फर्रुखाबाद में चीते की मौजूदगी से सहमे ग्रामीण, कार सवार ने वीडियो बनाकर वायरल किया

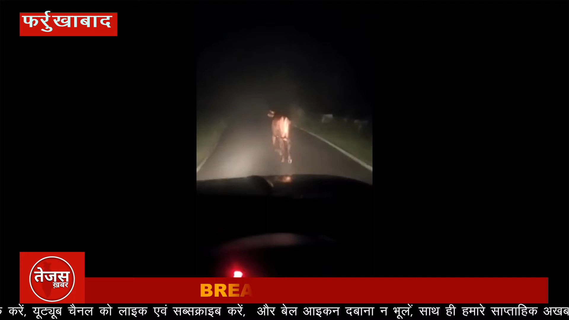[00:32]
चीते का सांड पर हमला करते हुए एक और कारसवार ने वीडियो बना कर वाइरल किया है। वीडियो वाइरल होने के बाद वन विवाग की अधिकारी ने बड़ा जानवर होने की पुष्टी की है।